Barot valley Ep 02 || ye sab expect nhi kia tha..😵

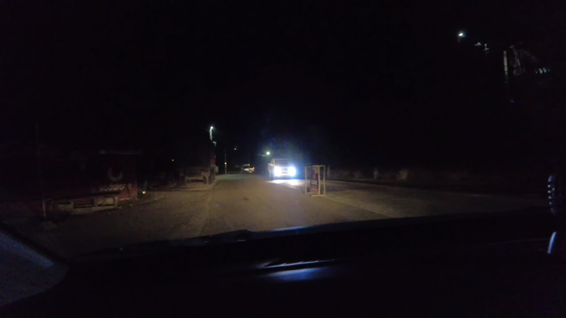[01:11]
का वियू देख़े हैं रात को जितना मैं दिखा पा रहा हूं कि वैसे बड़ा सही वियू है अब थोड़ा रस्ता इंजोई करो बक्की बने रो व्लोग पे